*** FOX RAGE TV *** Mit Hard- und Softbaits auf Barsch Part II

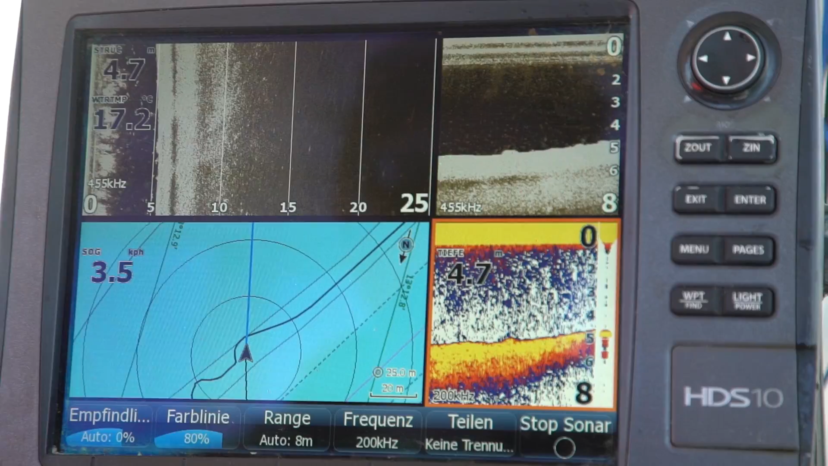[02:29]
On screen: depth 4.7 m, water 17.2°C
So, wir sind hier gerade über der Rinne gefahren.
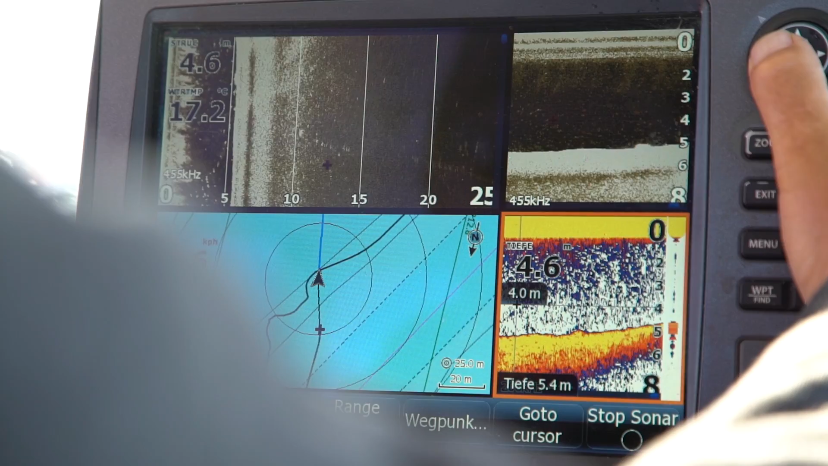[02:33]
Und hier haben wir gerade ein paar Barsche gehabt, an einer Ecke direkt in der Rinne drinne. Da sieht man diese kleinen Pixel, da hatten wir auch gerade ganz viele Bisse.
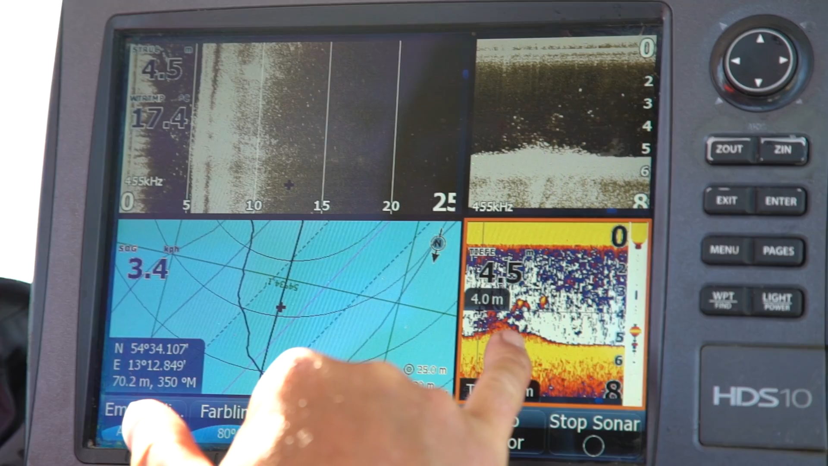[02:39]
On screen: depth 4.5 m
Und den Bereich kann ich gleich mal markern.
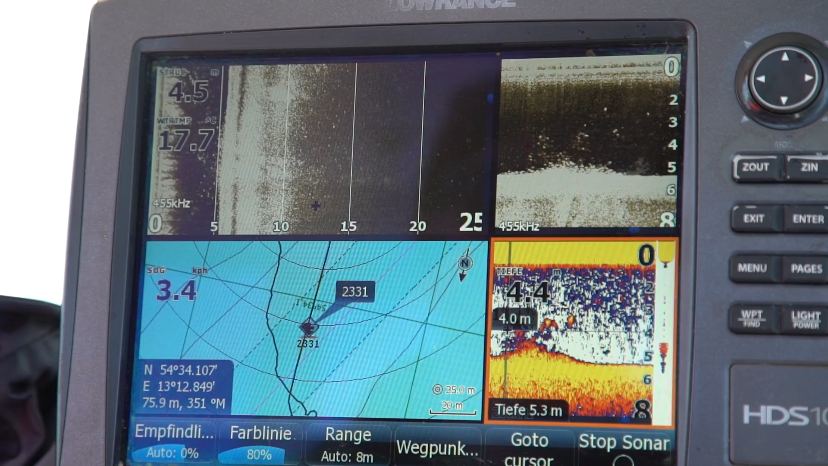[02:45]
Gucken wir mal gleich. Ich setze mal einen Anker, so dass wir genau reinwerfen können.